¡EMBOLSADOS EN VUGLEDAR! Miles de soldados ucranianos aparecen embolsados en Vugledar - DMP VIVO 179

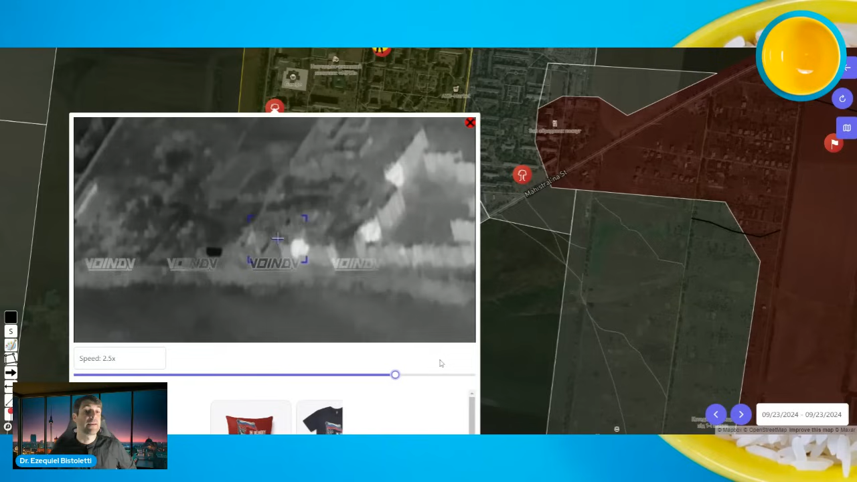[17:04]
comenzaba bombardeo tras bombardeo contra el resto de la ciudad.
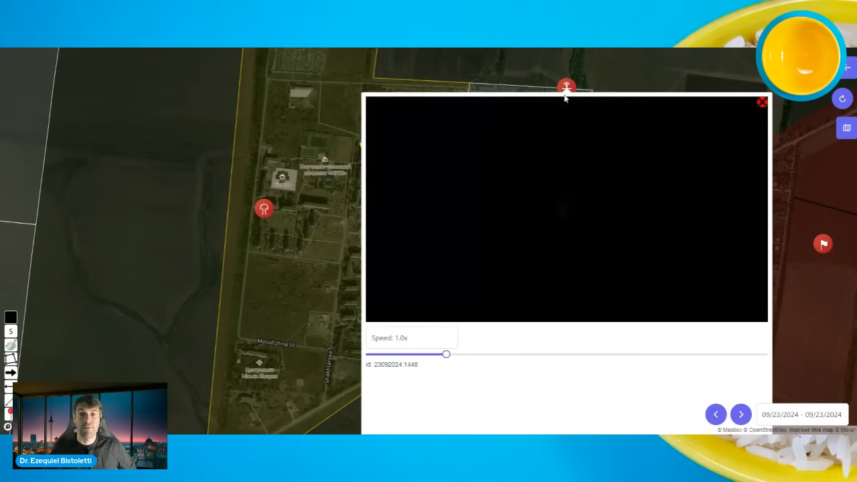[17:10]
Así, naturalmente también el trabajo de drones, aquí ejemplos,
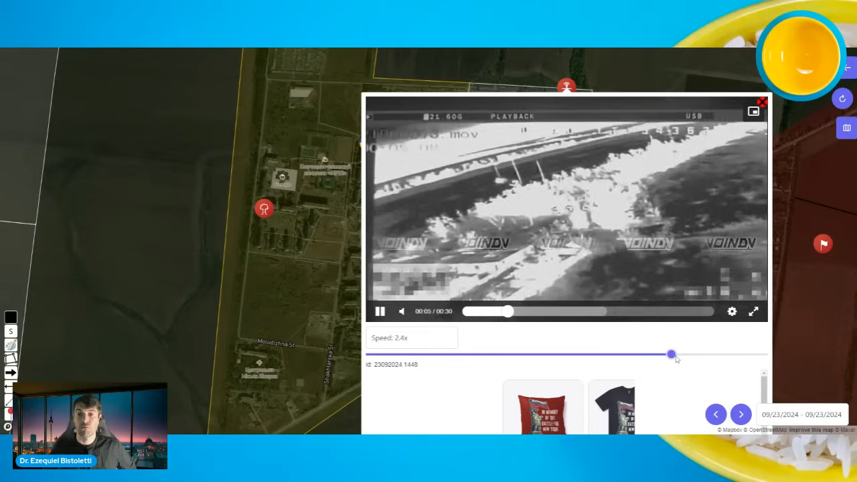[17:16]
no presento muy rápidamente porque estoy recapitulando todo lo sucedido
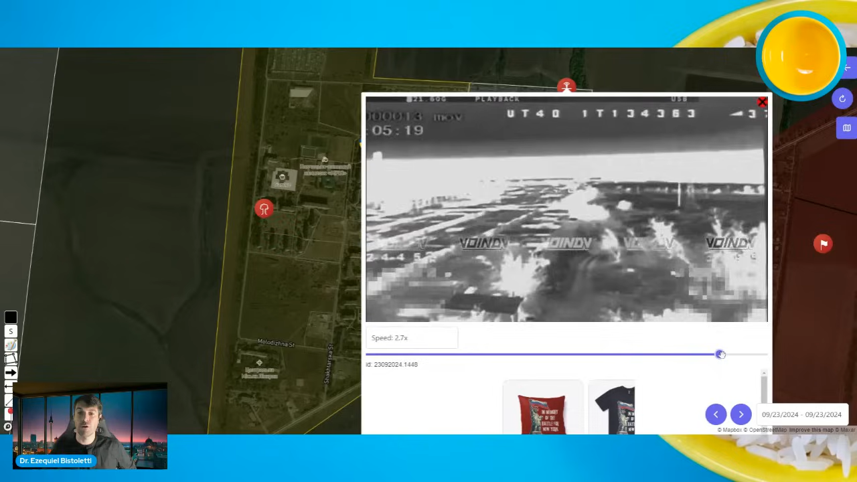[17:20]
hasta el día de hoy y la madrugada de ayer. Bueno, aquí ataques a soldados, no lo vamos a presentar por las bajas, esto el día 23.
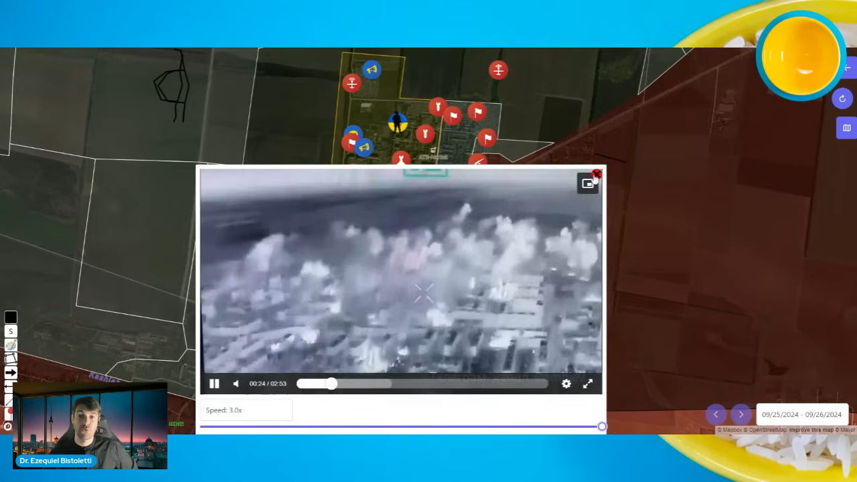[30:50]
Una cosa tremenda sin lugar a dudas.